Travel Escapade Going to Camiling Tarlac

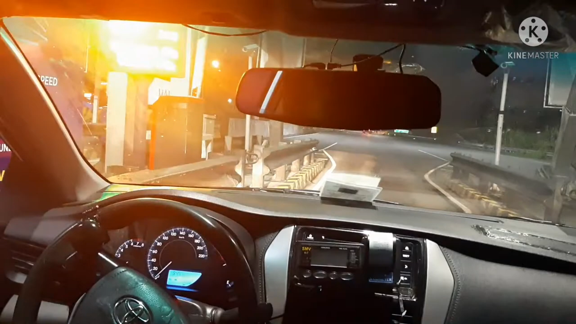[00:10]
Ito ngayon, galing kami ng Antipolo sa Bukawi. Dumaan kami sa entrance. At ito, palabas na kami papuntang Malalang, Malabakat. Tarlac. Ayan o. Oh. Nasa Mabalacat, Magallanes, Magalang, Bambang, Concepcion.
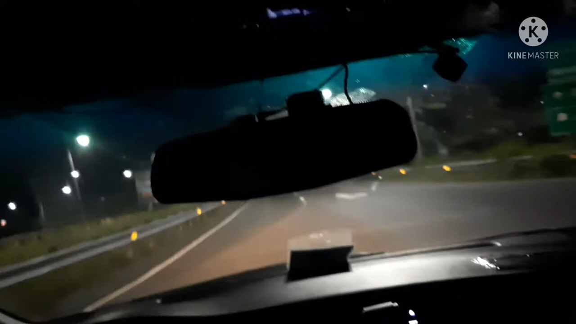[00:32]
Ito, palabas na kami.
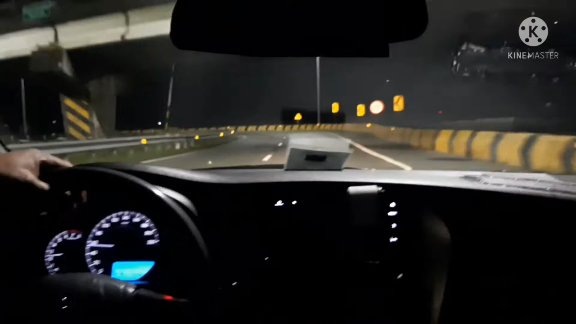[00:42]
Punta kami ng Kamiling, Tarlac.
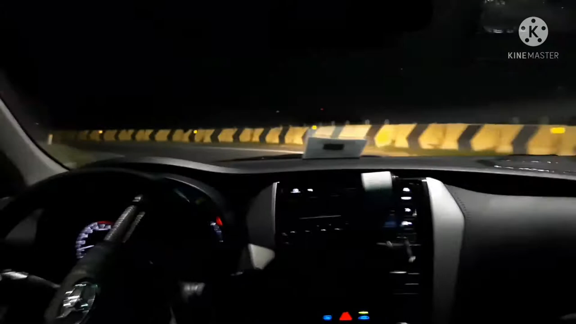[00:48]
Ito, Tarlac City na tayo. Pero naalala ko ito pa, lagi kami dumadaan ni Jason dito. Oo nga, kasi nagbabiyahe tayo sa...
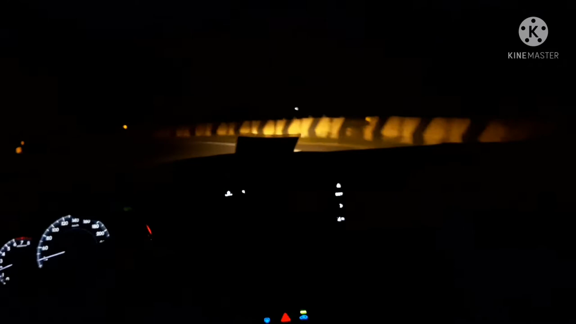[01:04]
Papuntang ano tayo? Paniki, lagi yan. Gapan. Kumakain kami dyan sa Paniki. Oo. Diyan kami kumakain. Yung mga ato lang nando bro, ang labas to. Ito? Dapat doon pala tayo ulit.
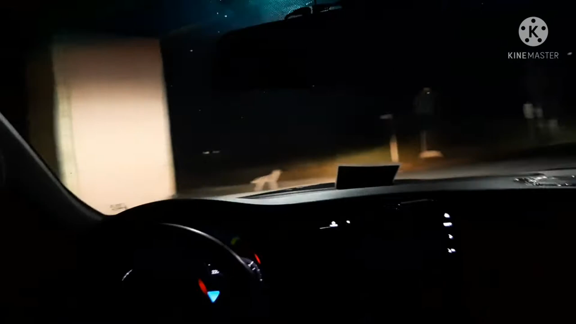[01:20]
Patay tayo na laban, tayo na kanan. Okay lang, ayos lang. Paglabas ito, diyan kami kumakain, no? Sa restaurant dyan. Ito, okay na tayo. Dito tayo, tis-in-in-in-in-in.
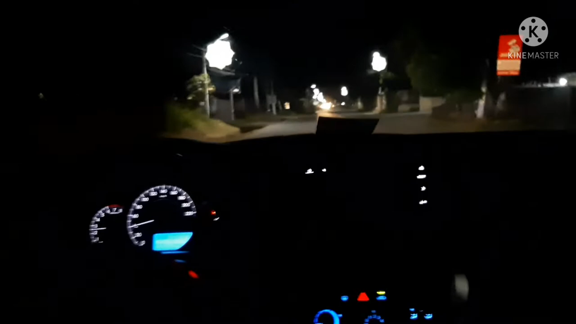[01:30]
Bro, Tarlac na to. Ano to, Concepcion? Ang lalabasan mo sa expressway Elix Concepcion.
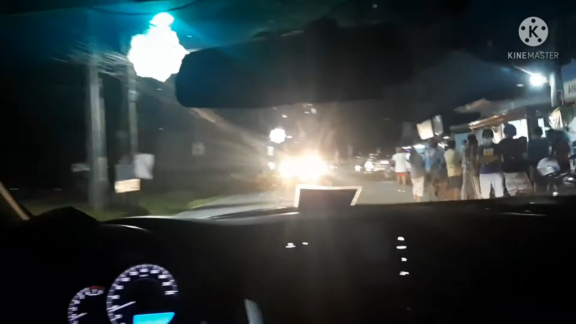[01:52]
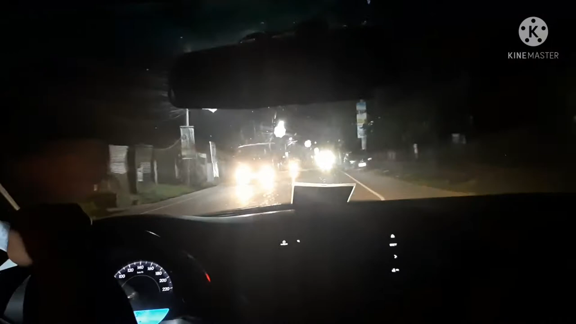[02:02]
Mabalakat dito, di ba? Oh, tagus ng Mabalakat 'yan. Unahan niya bro, unahan niya bro, MacArthur bro. Pwede dyan ka dumaan bro, ganyan. Pwede, pag-uwi natin, MacArthur tayo, pwede din dito. Head west on Star Ines Interchange towards Star Apple Street. Diretso lang.
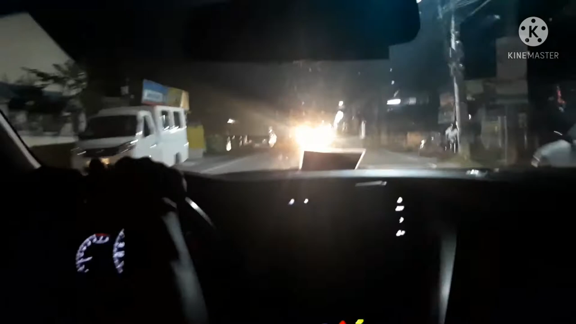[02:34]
In 400 meters, turn right onto MacArthur Highway, Manila North Road. Oh, kakanan tayo, papuntang Bamban. Oh, sa MacArthur, diba? This route avoids road closures on F. Tonyedo Street in Tarlac City.
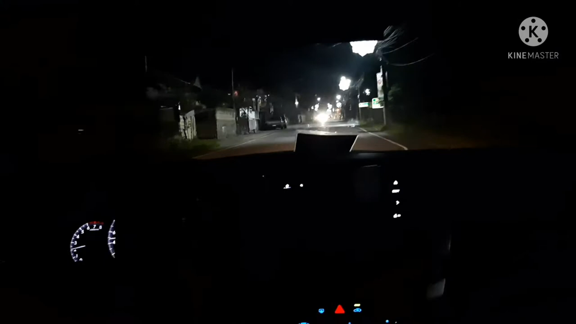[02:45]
You are on the fastest... Diba ito pa Manila, yan sabi ko sa iyo, yung swim lang doon yan hanggang yung ano yan, hindi ka nadadaan doon sa bayan ng Bulacan. Mm-hmm.
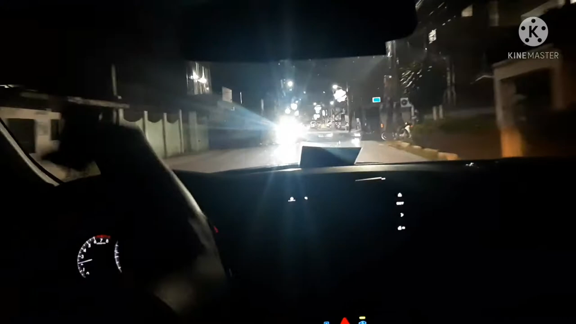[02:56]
Yan mga bilis na tagpubus motor ka dyan. Andyan. Ang ganda pa biyahe dyan, wala pa delikado. Makaroon dyan. Oh, MacArthur. Take the next right onto MacArthur Highway, oh, yan, Manila North Road. Oh, yan, oh, yan MacArthur Highway.
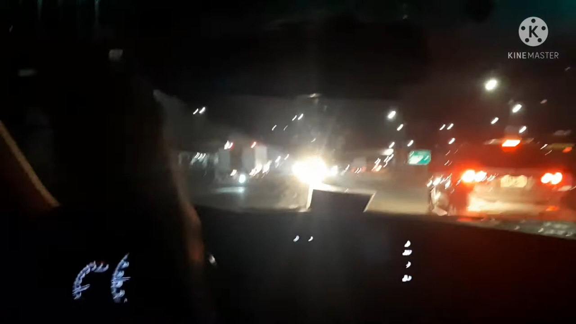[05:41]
Ayan, nasa Bamba na tayo, pangalawang bayan. Bamban Tarlac. Ito hanggang loon yun to. Itong way na to. Oh, MacArthur 'yan eh. Habang MacArthur to. Mula parang expressway din pala 'to, no. Nung araw, traffic wala pa, no. Traffic to, wala pang ano ng inlex.